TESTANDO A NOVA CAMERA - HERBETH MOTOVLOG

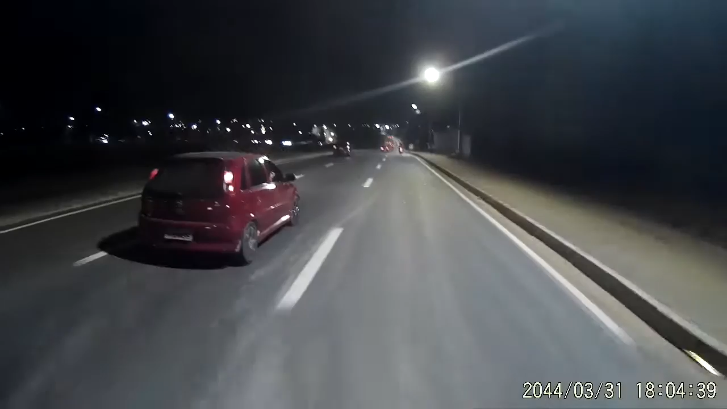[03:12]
e aí eu vi essa câmera aqui ó pô essa câmera legal essa câmera ela é a rd 990 pra quem não sabe e é uma câmera muito boa cara entendeu pelo menos eu gostei cara à noite ela filma muito legal diferente da sj4000 que não filmava bem à noite a minha não
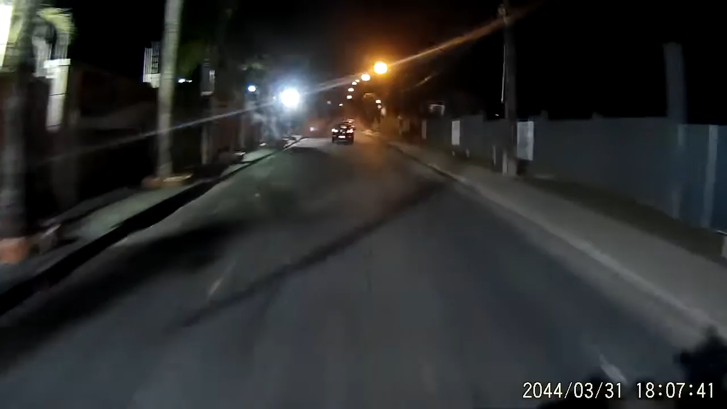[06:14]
ela filma em 10.080 por 30 frames 720 por 60 frames 720 por 30 frames e ela tira foto em até 10 megapixels cara é muito bacana entendeu muito show e